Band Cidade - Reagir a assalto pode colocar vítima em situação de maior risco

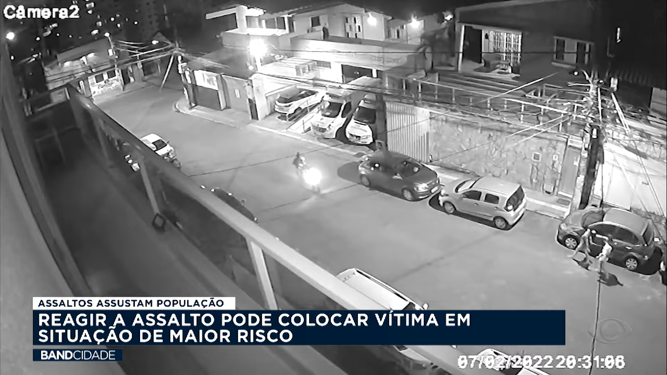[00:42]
As câmeras de segurança de um dos prédios da rua registraram a ação dos bandidos na noite da última segunda-feira. Nas imagens, é possível ver o momento em que um casal é surpreendido por dois homens em uma moto.